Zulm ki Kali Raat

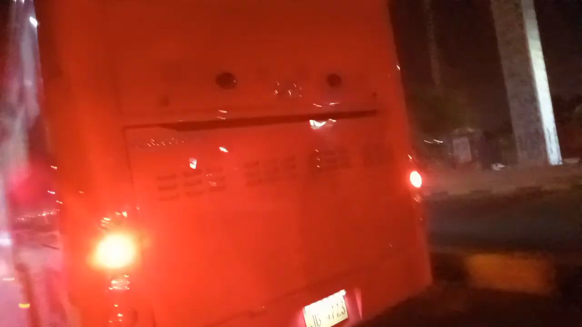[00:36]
तो काफी खूबसूरत दिखने वाली बस, चाइना की बस है जो सर्कल में चल रही है।